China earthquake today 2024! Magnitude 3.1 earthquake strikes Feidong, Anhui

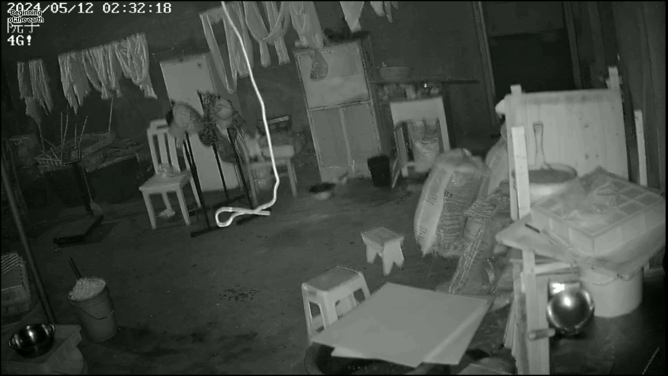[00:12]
Hafei City, Anhui Province, in the early hours of May 12, 2024.